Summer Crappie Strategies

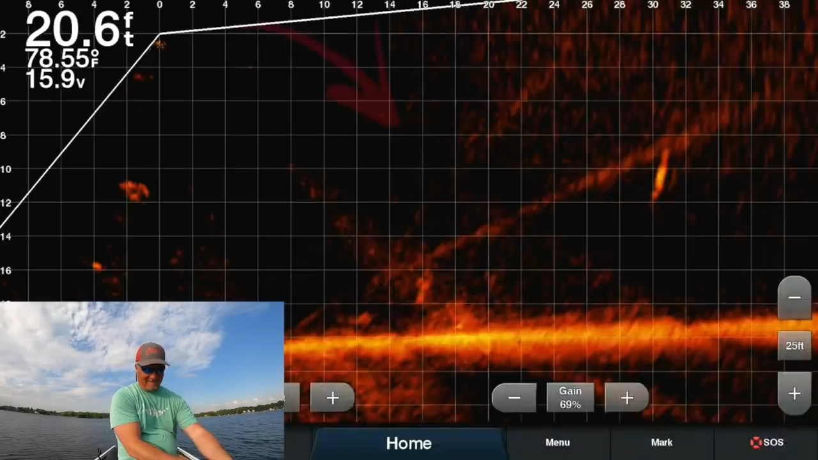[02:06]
On screen: depth 20.6 ft, water 78.55°F
let's see if we have any aggressive fish going on oh here we go he touched it why didn't you take it fish did you guys see that they don't always
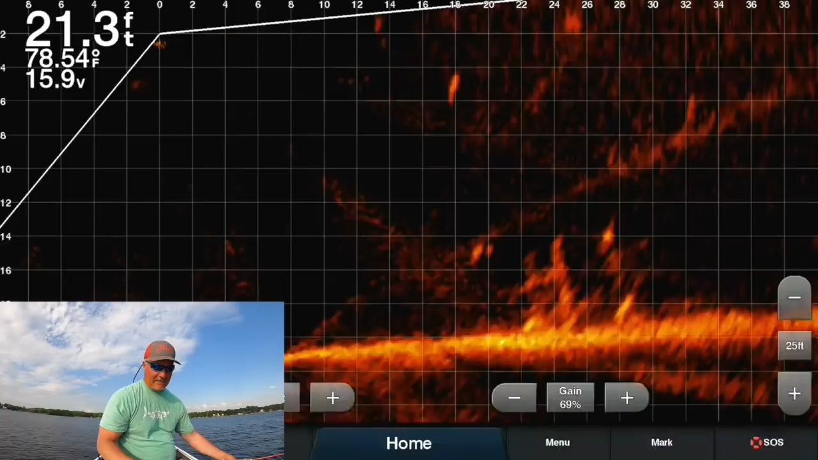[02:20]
On screen: depth 21.3 ft, water 78.54°F
take the fish folks that's just a fact of life and that's our our job is to kind of identify what it is they really need here we go again can i come in on it come on now and we're
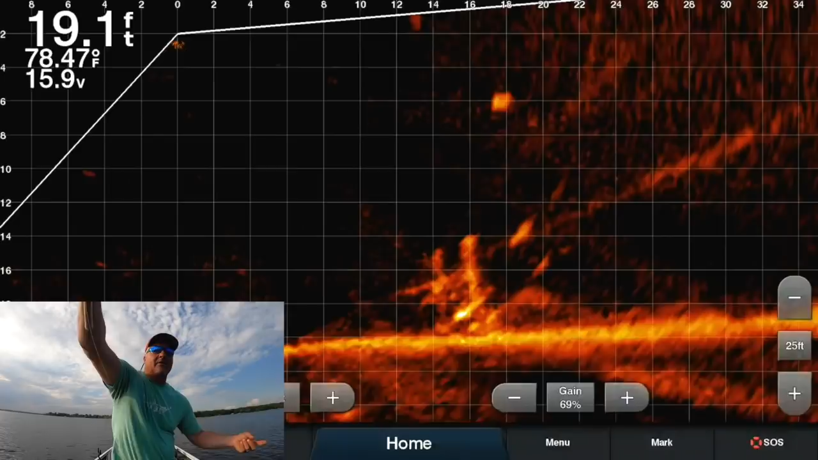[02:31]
On screen: depth 19.1 ft, water 78.47°F
going to do it one more time and if that doesn't work then we will change what the bait is so strategy number one is let's just change baits hey it sounds easy but um i'm not getting the reaction i want oh look at this guy he's
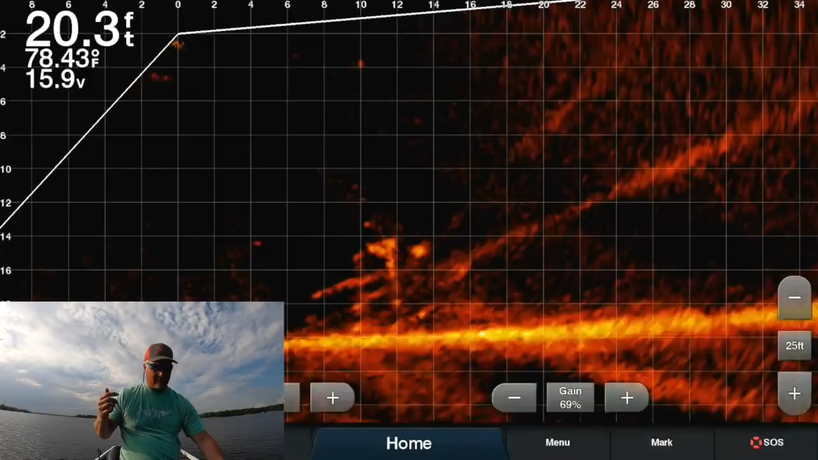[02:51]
On screen: depth 20.3 ft, water 78.43°F
i got him there it is
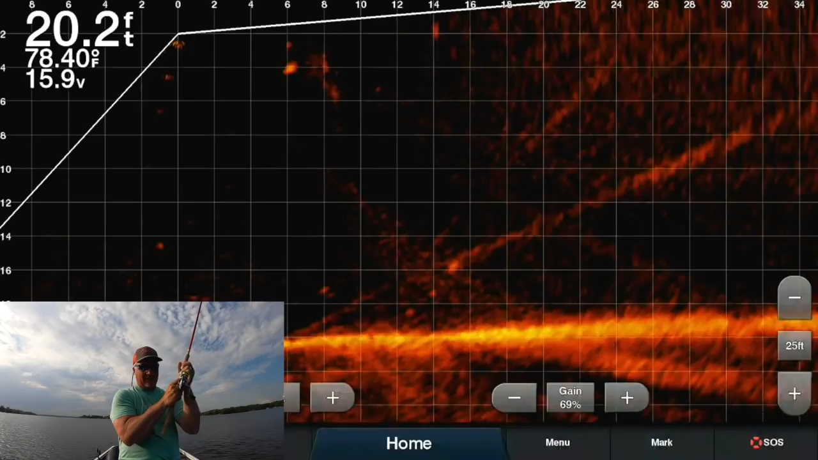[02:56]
On screen: depth 20.2 ft, water 78.40°F
this is a good fish too all right so that's the
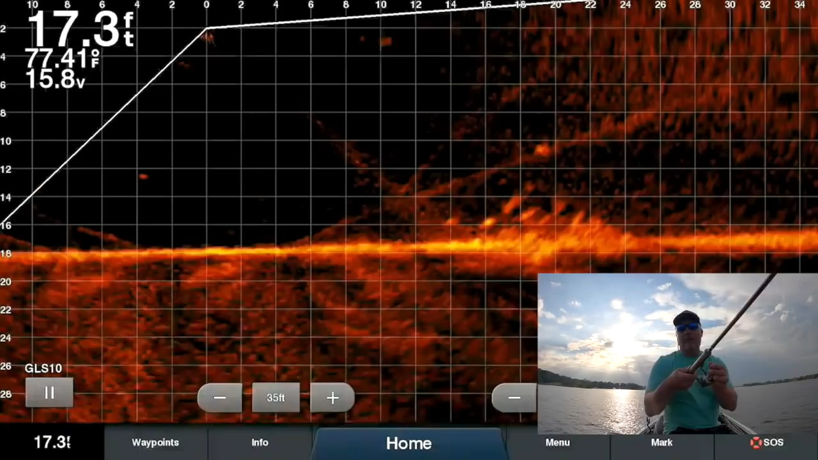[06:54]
On screen: depth 17.3 ft, water 77.41°F
swim this bait over the pile so i will literally cast it and i'm only casting it you know it looks like 20 25 feet and you're gonna start seeing this bait come into the picture and i kind of missed it to the left so i'm going to redo that all right now this guy's going to be good he's coming in there
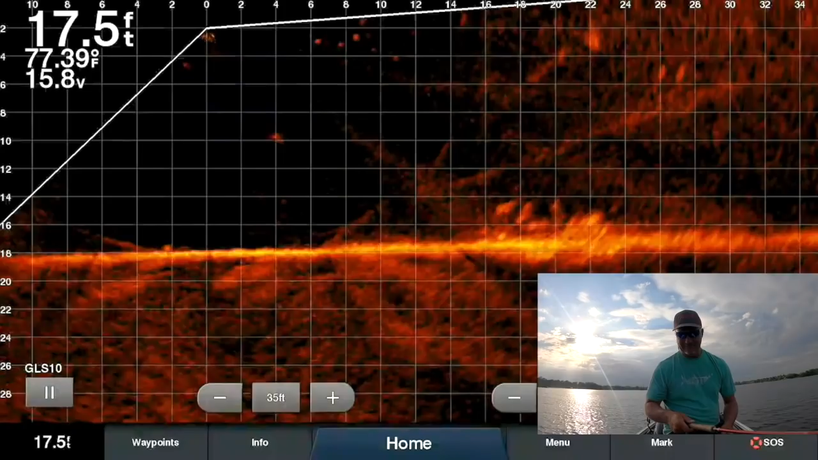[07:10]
On screen: depth 17.5 ft, water 77.39°F
he is he's dropping in see him coming in folks right right there now look i'm just going to rake it across the pile look at this guy he's interested
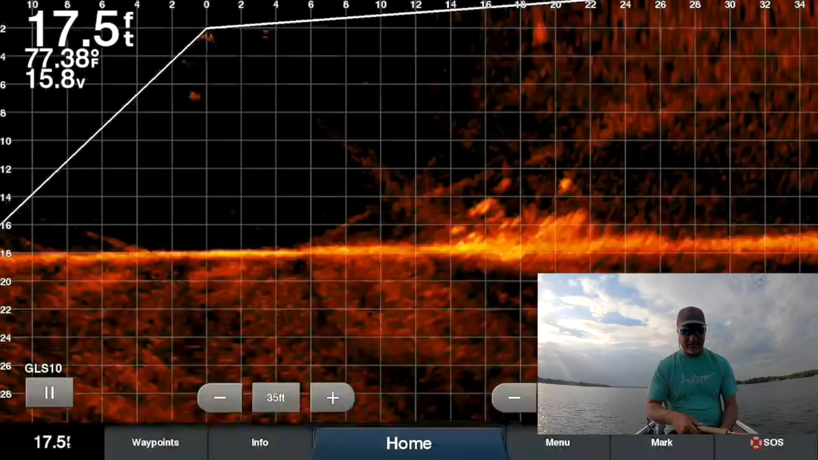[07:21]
On screen: depth 17.5 ft, water 77.38°F
down below i see it there he goes he just fired on it and we just got a fish first
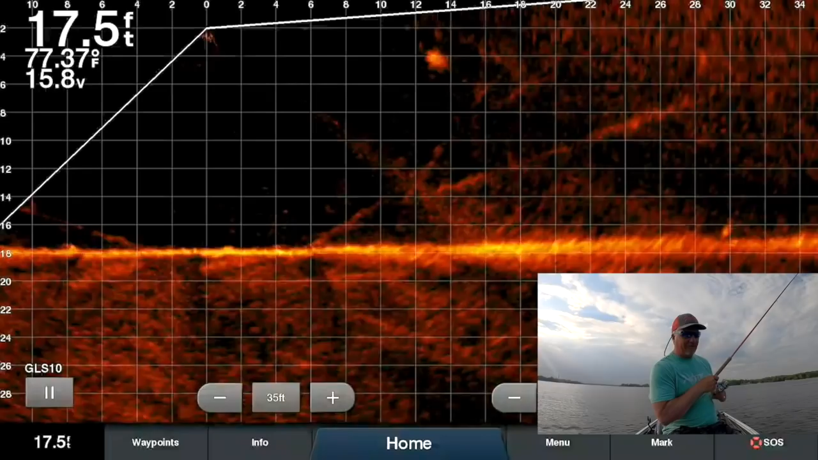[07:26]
On screen: depth 17.5 ft, water 77.37°F
cast into this and this is a good fish
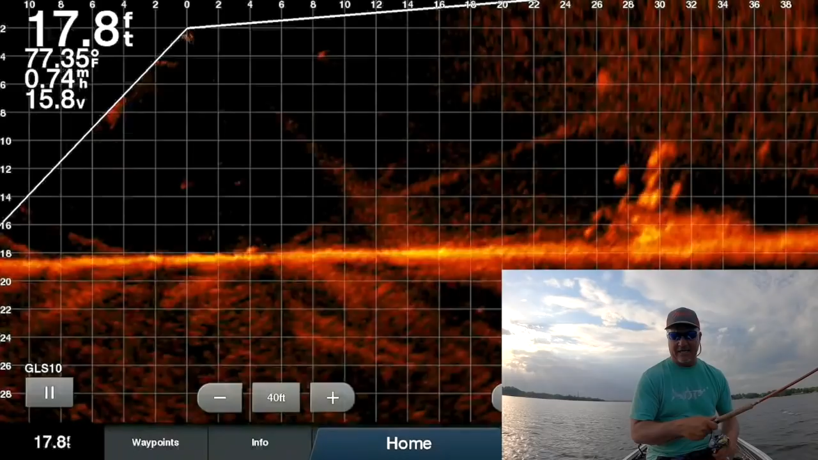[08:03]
On screen: depth 17.8 ft, water 77.35°F
take care of you and i'm going to cast out to this again i use the 8612 although i like it we're going to get really wobbly here there we are i'm falling in perfect you can actually still see it and i just got taken again look at that oh my god he's coming up there he is right there folks this don't get no easier mixing it up summer crappie